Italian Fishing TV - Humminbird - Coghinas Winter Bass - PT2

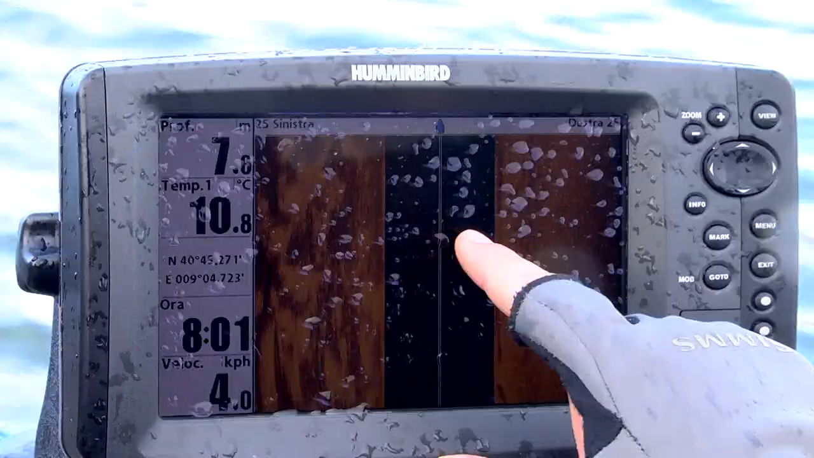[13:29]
Qui si vedono dei pesci sospesi. Probabilmente sono carpe.
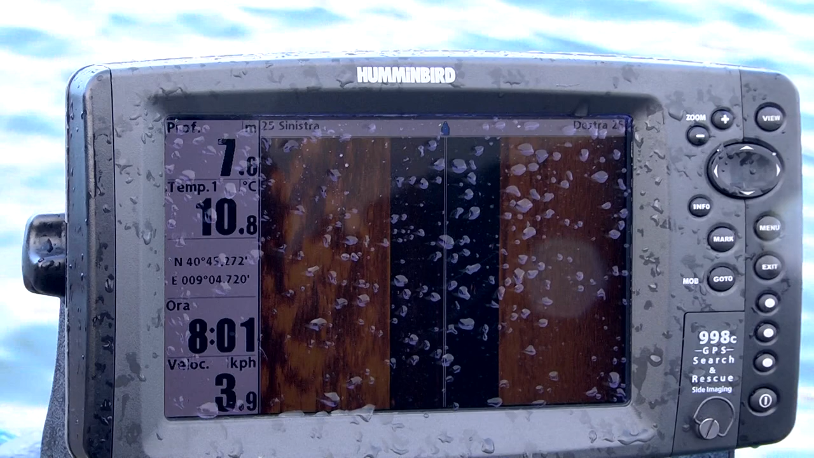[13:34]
On screen: water 10.8°C
Prima abbiamo visto un piccolo branco di carpe, addirittura era a galla. Guarda qui un altro branco di pesci.
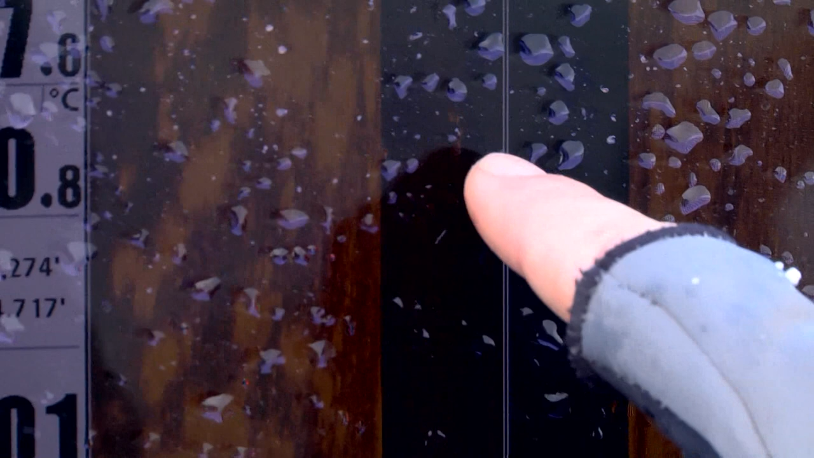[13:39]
Come si vedono bene. Sospesi appena sotto la barca.
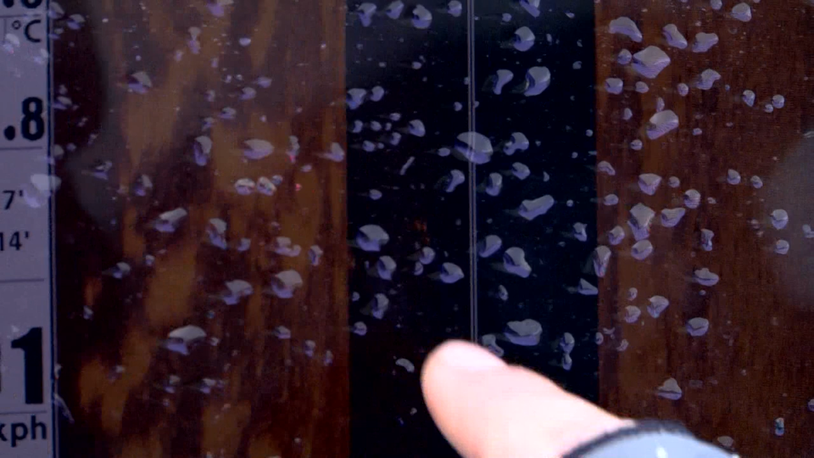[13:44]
Questi sono 5 pesci, si riescono addirittura a contare. Chiedo scusa per l'immagine che non è propriamente pulita, ma qui sta nevicando,
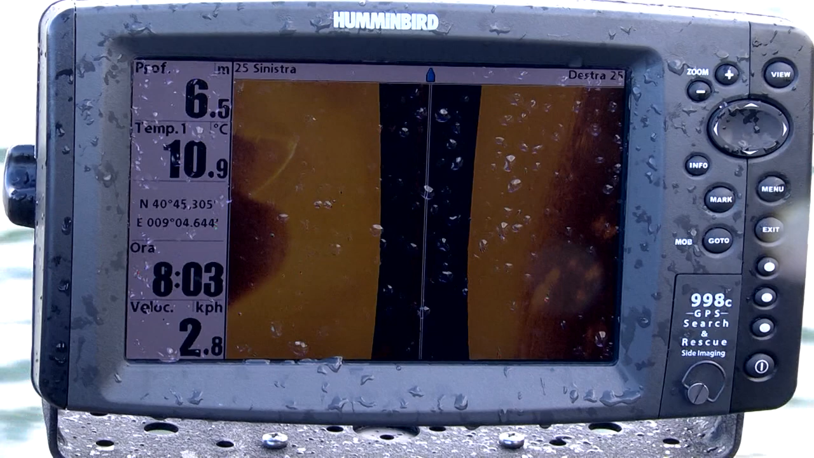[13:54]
On screen: depth 6.5 m, water 10.9°C, speed 2.8 km/h
piovendo, è una condizione al limite dell'umano. Ecco, qui si inizia a vedere.
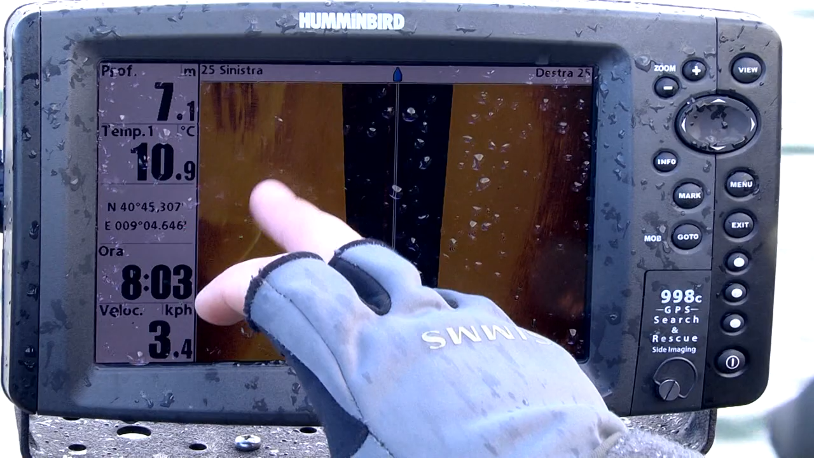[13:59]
On screen: depth 7.1 m, water 10.9°C, speed 3.4 km/h
Come vedete si vede proprio che c'è questa murata molto netta,
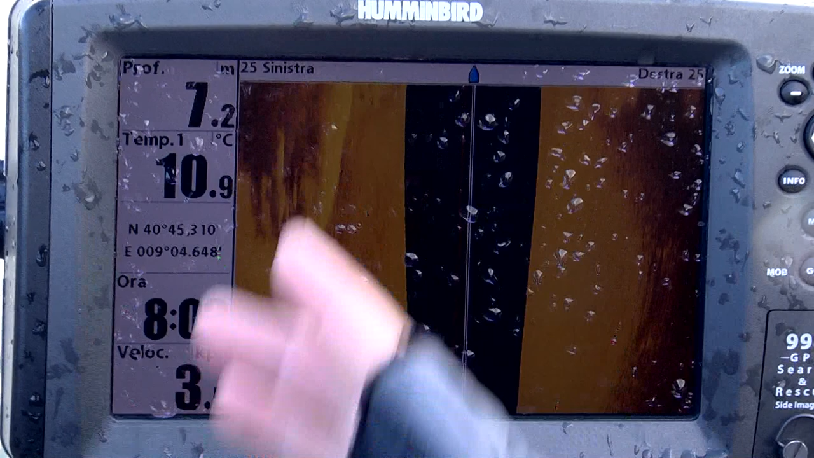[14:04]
On screen: depth 7.2 m, water 10.9°C
che è la murata poi del ponte, con dei sassi diroccati che sono caduti di sotto,
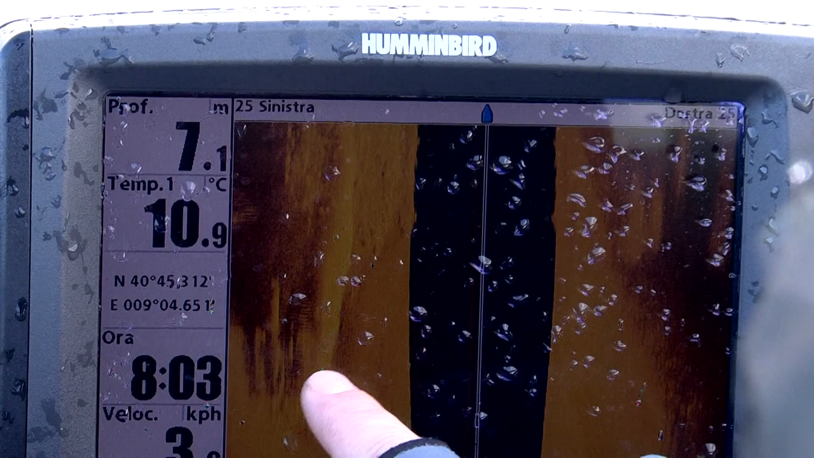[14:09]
On screen: depth 7.1 m, water 10.9°C
però qui addirittura si riesce ancora a vedere molto molto chiaramente la struttura del muro del ponte.
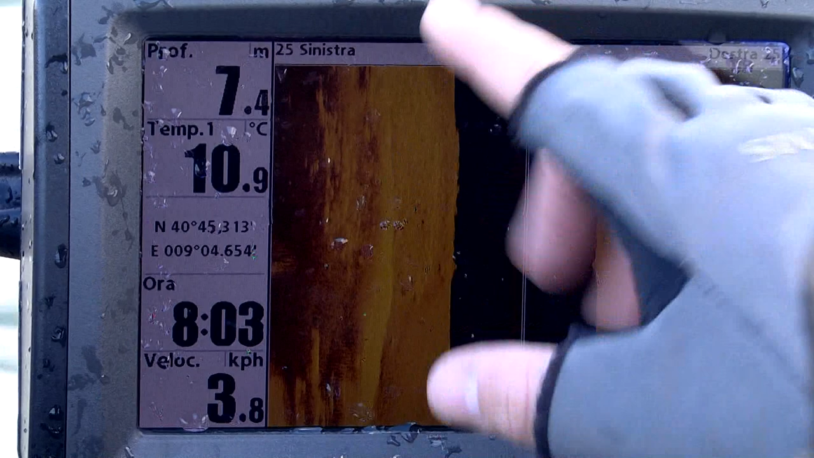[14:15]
On screen: depth 7.4 m, water 10.9°C, speed 3.8 km/h
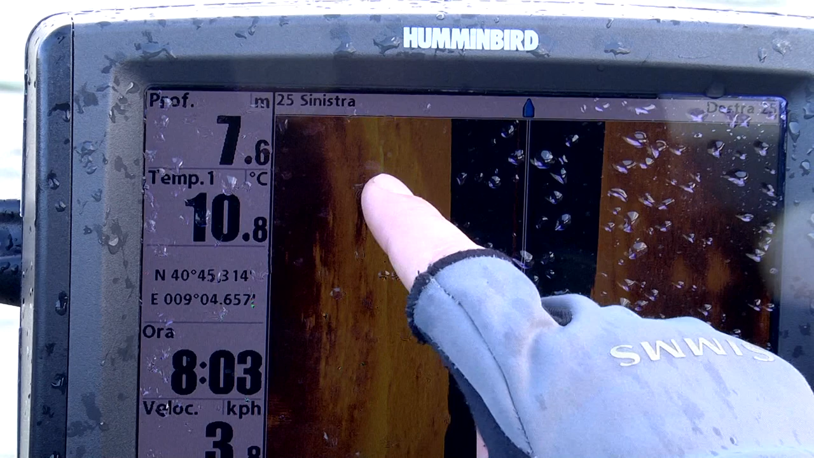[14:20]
On screen: depth 7.6 m, water 10.8°C
E qui addirittura ci sono due tipo cordoli che si riescono ancora a intravedere.
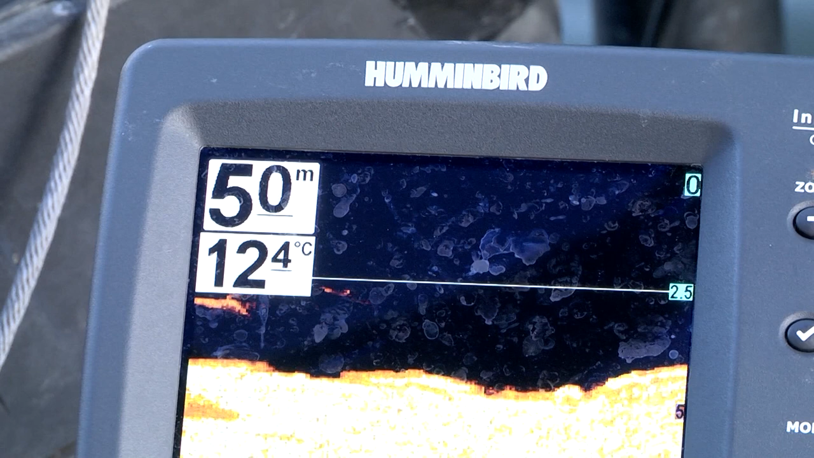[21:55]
C'è roba qui sotto, ragazzi, eh? Guarda, qui ancora si vedeva qualcosa.